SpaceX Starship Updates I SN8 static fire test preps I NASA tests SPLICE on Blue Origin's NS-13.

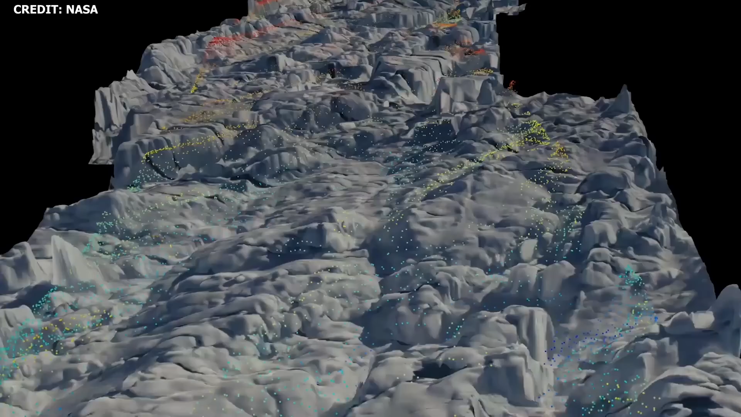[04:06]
One advantage of LiDAR over radar for spacecraft and landers is that LiDAR can be used to create a more precise image of the surface or terrain.